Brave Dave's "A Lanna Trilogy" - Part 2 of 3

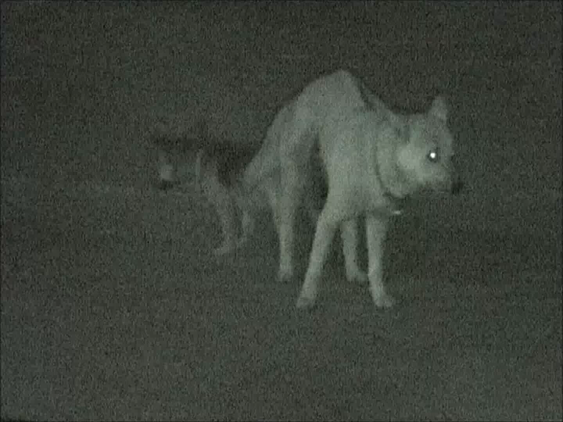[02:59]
What's going on here? That dog has got his dick stuck in the bitch. Hang on. Is it free? It's free.
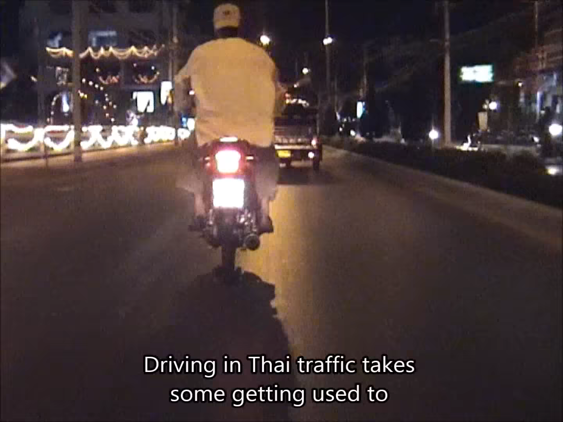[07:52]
Driving in Thai traffic takes some getting used to.
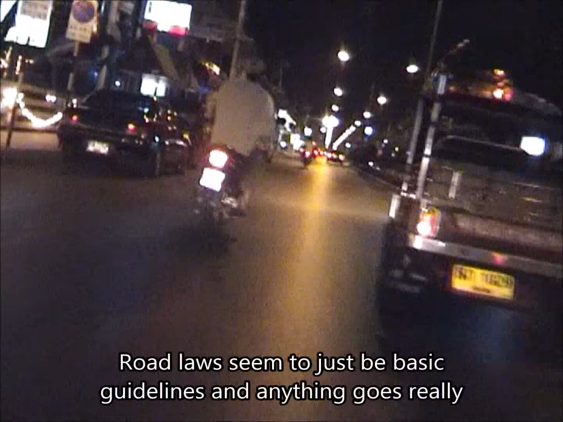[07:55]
Road laws seem to just be basic guidelines and anything goes really.
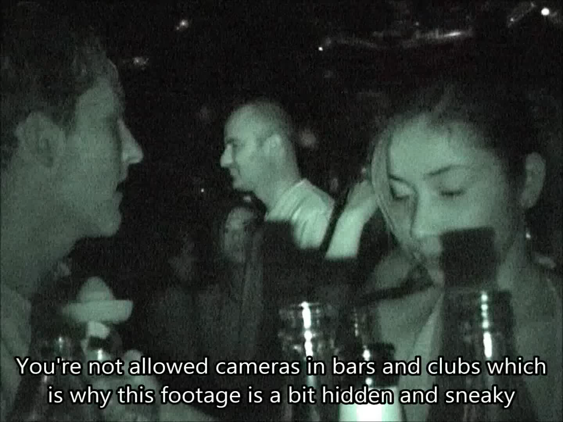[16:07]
You're not allowed cameras in bars and clubs, which is why this footage is a bit hidden and sneaky.
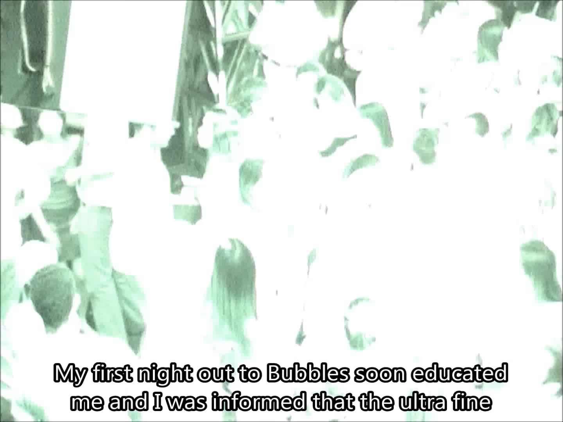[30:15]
My first night out to Bobble's soon educated me and I was informed that the ultra-fine girl I was checking out used to be a guy.